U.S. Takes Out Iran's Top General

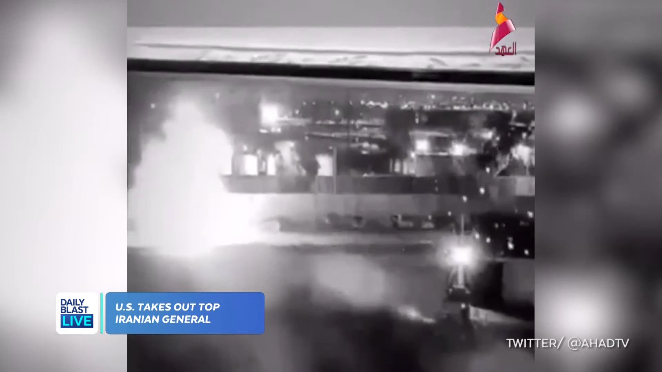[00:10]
Closed-circuit television captured the moment the airstrike took out the general's car at the Baghdad airport, which marks a major escalation in ongoing tensions with Iran. And already, there are protests in that country and calls from Iran's supreme leader for retaliation against America.